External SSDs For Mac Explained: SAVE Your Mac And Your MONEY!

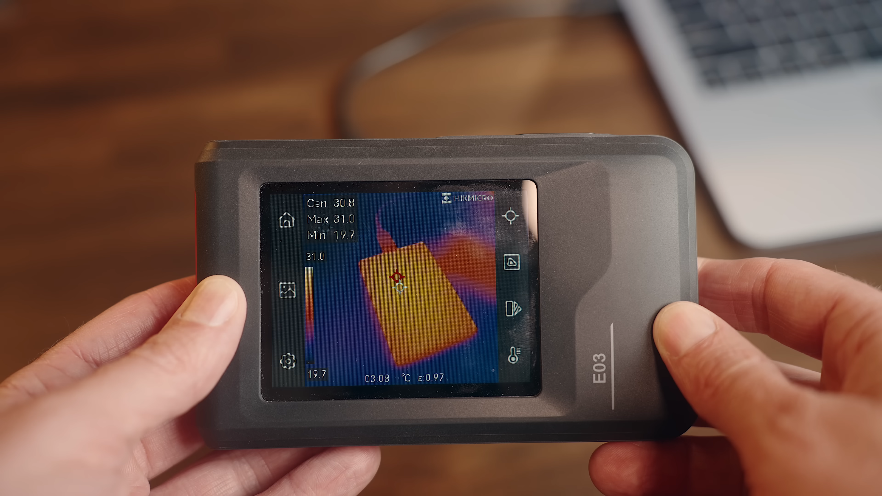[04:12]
On screen: spot 30.8°C, max 31.0°C, min 19.7°C, scale top 31.0°C, scale bottom 19.7°C
but under load, these ones stay under 40 degrees with zero issues after years of use.
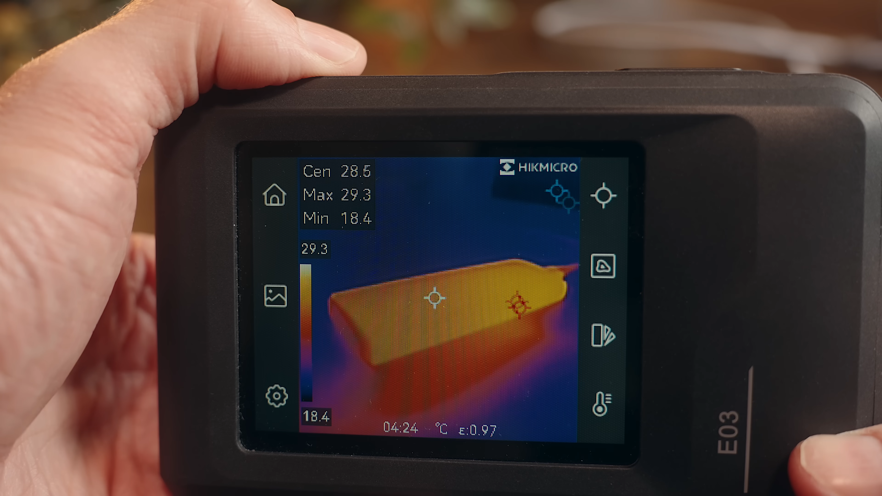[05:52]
On screen: spot 28.5°C, max 29.3°C, min 18.4°C, scale top 29.3°C, scale bottom 18.4°C
This Ugreen case also runs fairly cool, so no issues there, but one other option that I want to bring up is something that is kind of unique,